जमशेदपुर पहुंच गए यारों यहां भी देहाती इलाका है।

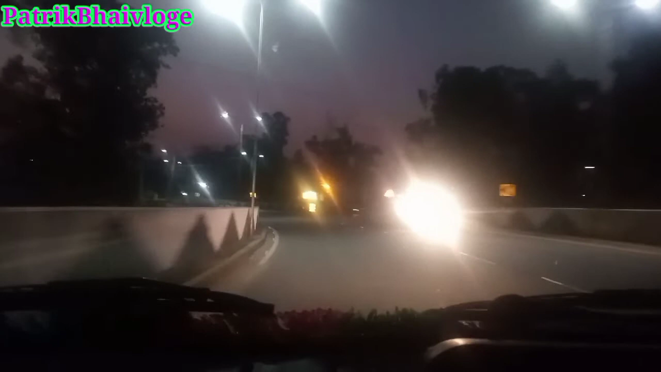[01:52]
काफी अलग सा लगता है देखने नजारा कभी मिलता ही नहीं है तो आज हम लोग दूर जा रहे हैं तो इदर